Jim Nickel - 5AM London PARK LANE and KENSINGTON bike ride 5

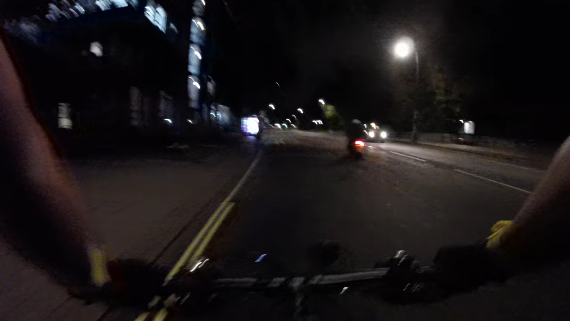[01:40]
Take it easy now. No rush. Wow, streets are quiet out here.